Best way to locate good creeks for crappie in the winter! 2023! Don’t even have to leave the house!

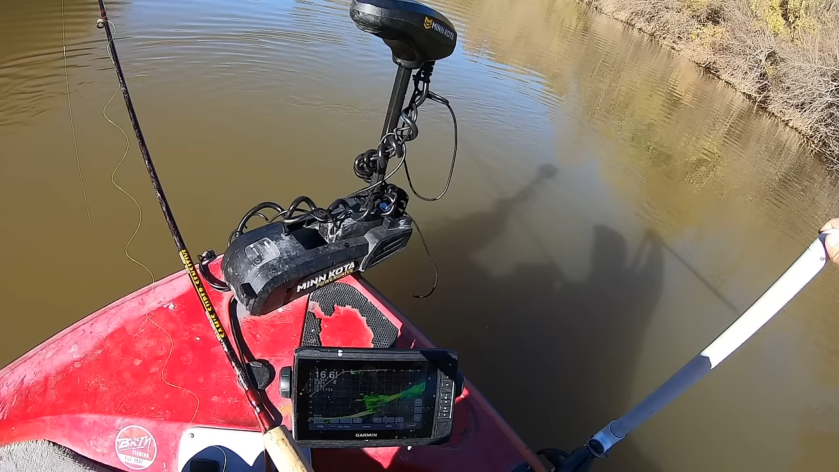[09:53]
i don't know if those are crappy but my goodness they look big
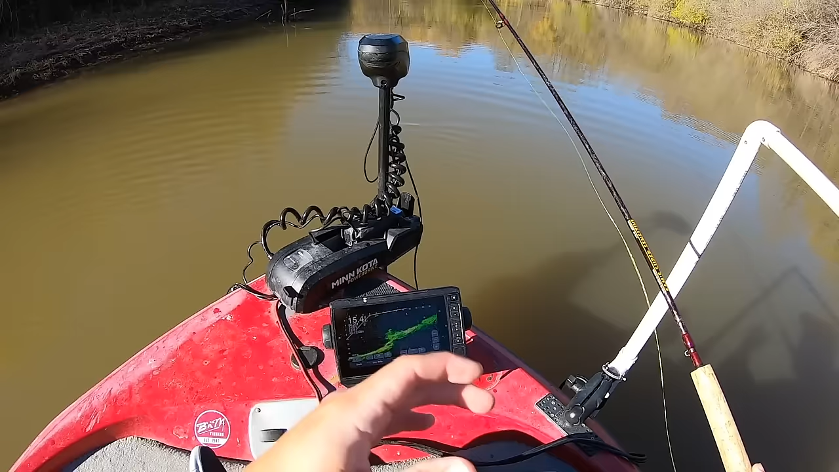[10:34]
i just kind of dropped it down there's a little ledge right here i'm not sure how good i want to sit like this and see how good you can pick up this this live scope on here another one a little better fish god and they're just swallowing it too look at that